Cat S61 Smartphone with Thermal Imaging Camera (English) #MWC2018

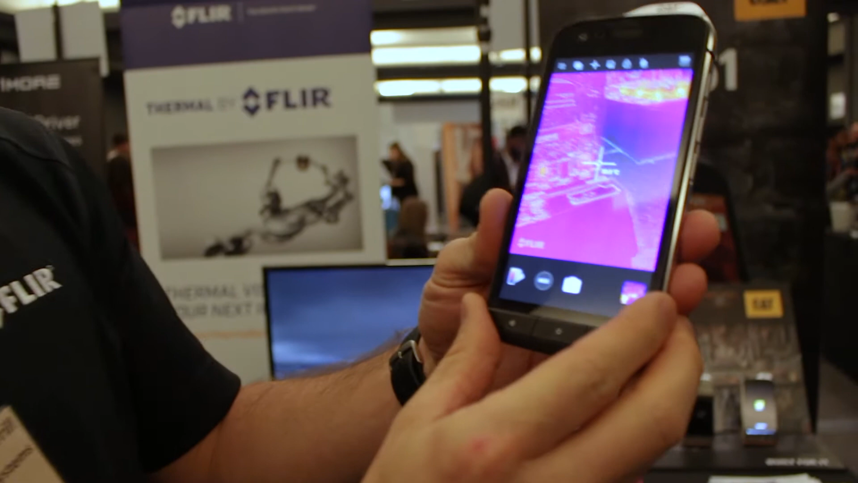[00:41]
So if you see the thermal imager here, you can say, you can see that you've got temperature reading, that's standard in every model.
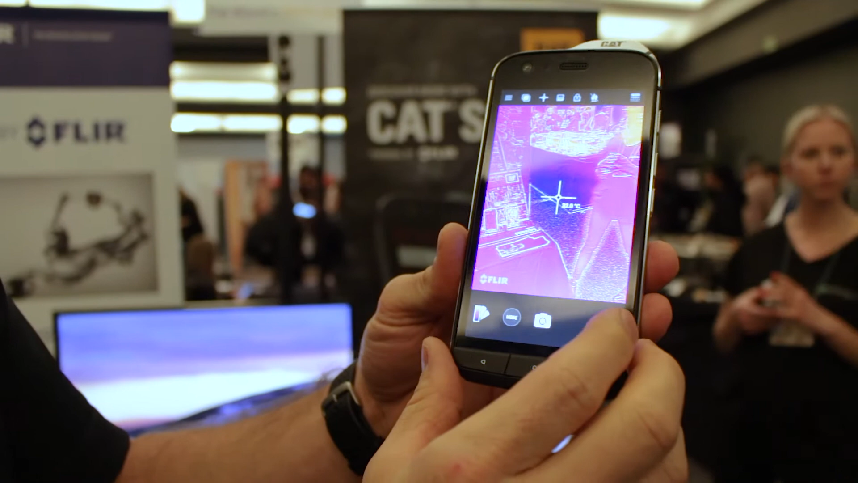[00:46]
The new S61 has an extended temperature range,
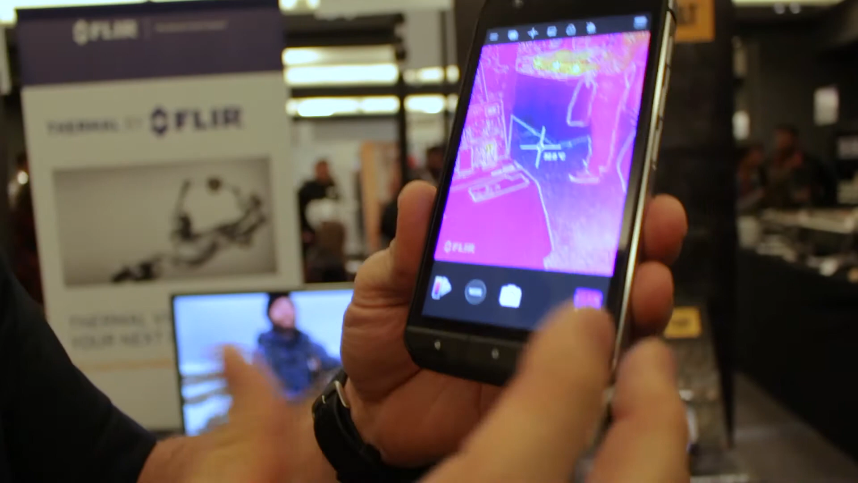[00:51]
so the predecessor could go from negative 20 to 120,
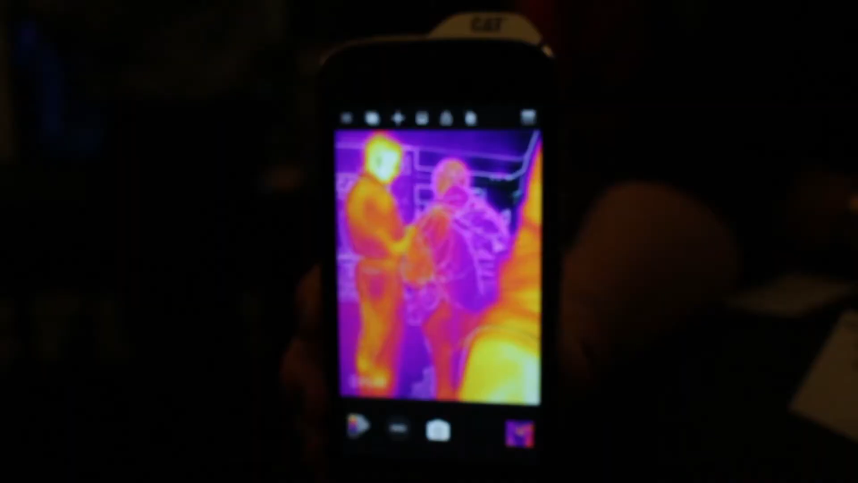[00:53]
and now you can go from negative 20 to 400C.
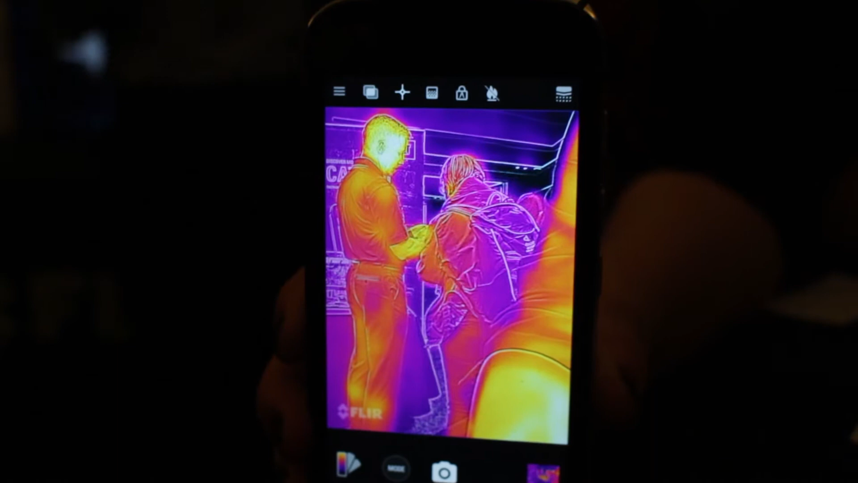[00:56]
So you have quite an additional range of temperatures that you can get resolution on.
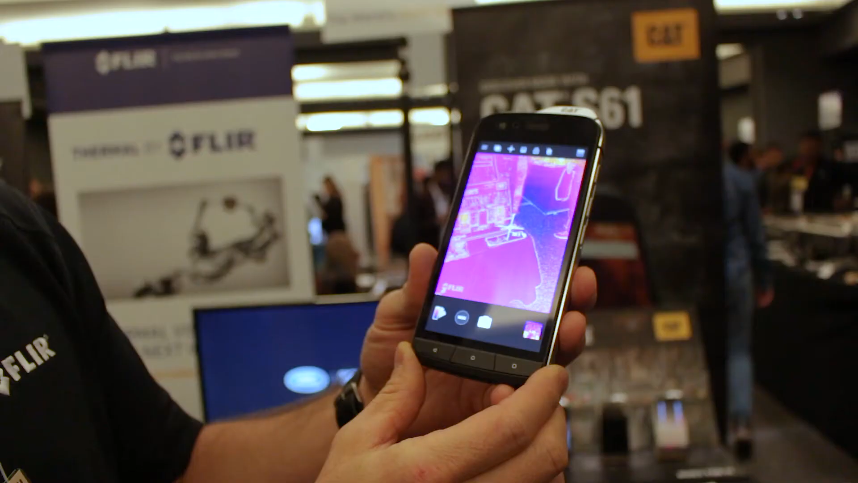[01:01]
In addition to that, we've got what we call Reachback, and you can do this through Facebook Live.
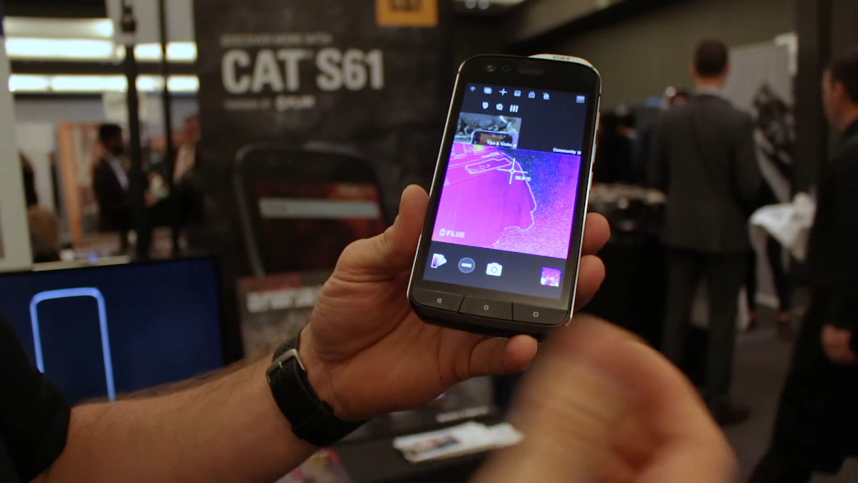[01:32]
And like you can see, it's got MSX.
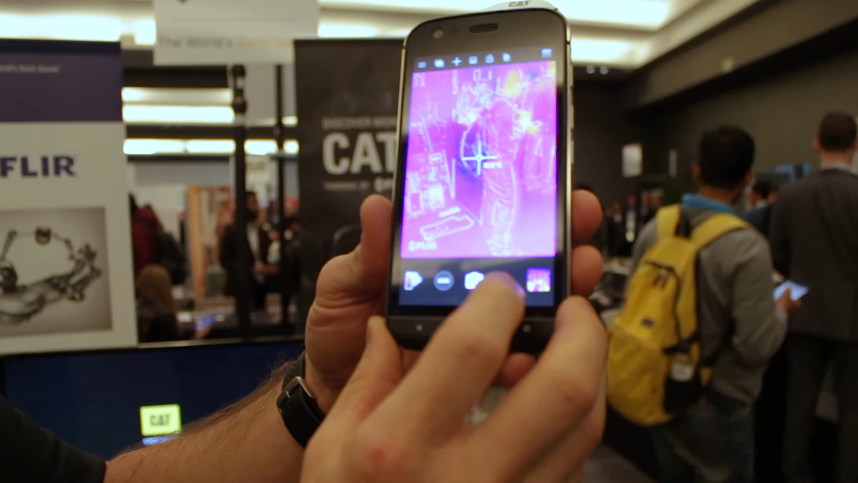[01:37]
MSX is what's giving you that detail. It's letting you see the lettering.
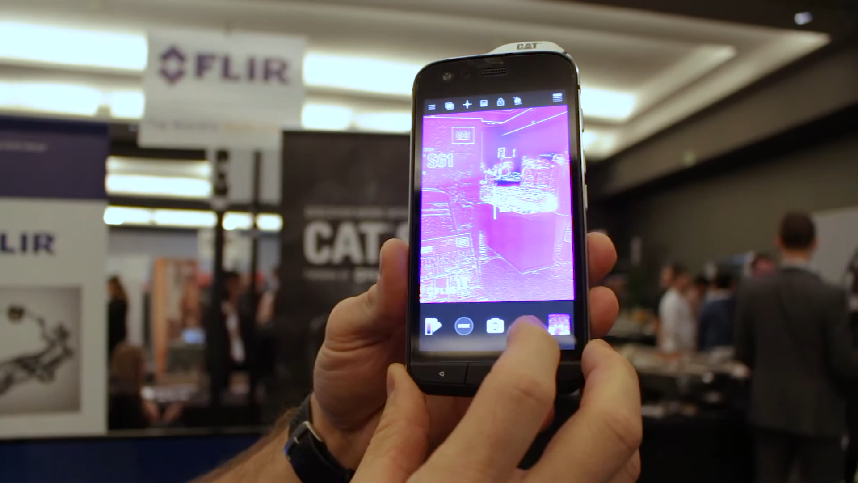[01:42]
It's letting you see the edges. It's taking the visible image and embossing those edges onto the thermal image.
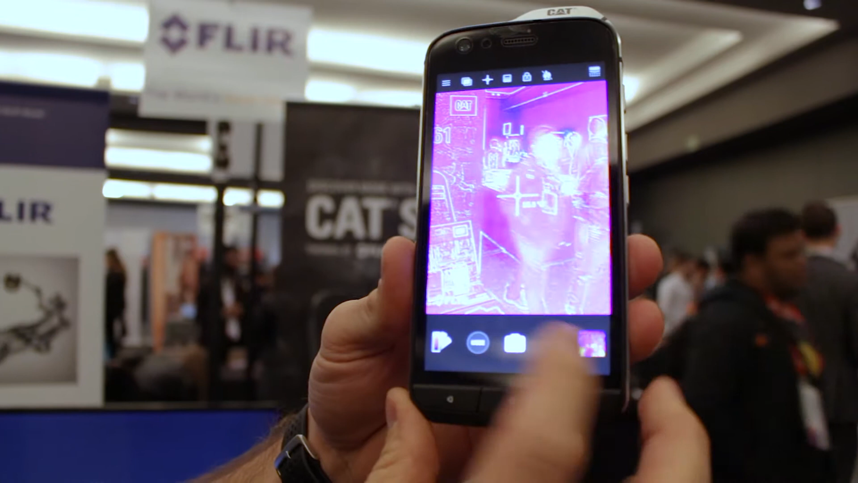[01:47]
So if I take that picture, open it, there you go,
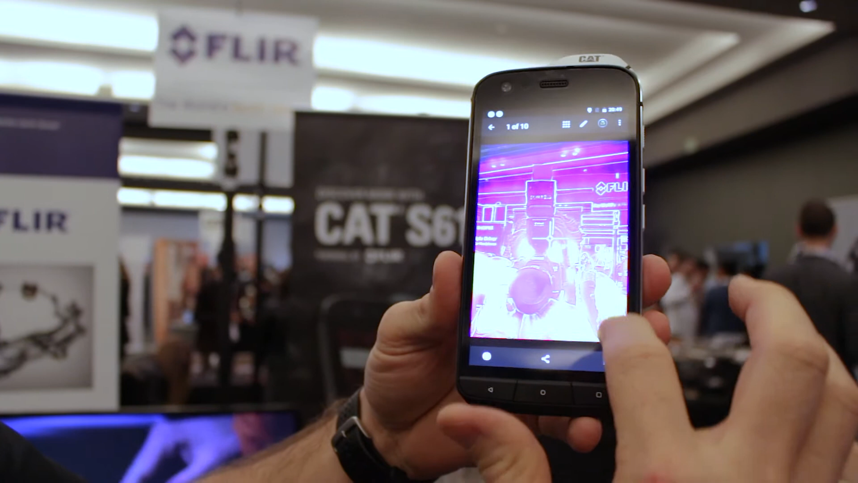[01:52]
you can see the visible image is behind it.
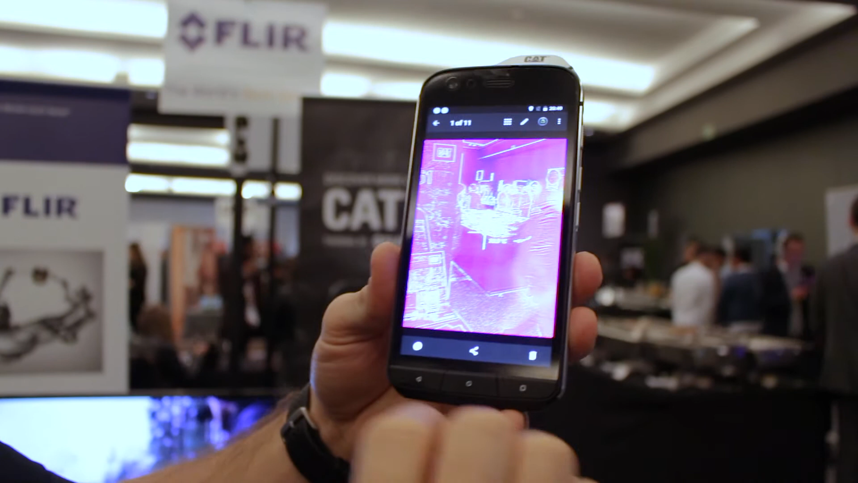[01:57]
Okay, that's the thermal imager. The thing that's exciting about the S61 is that there are other sensors on the device as well.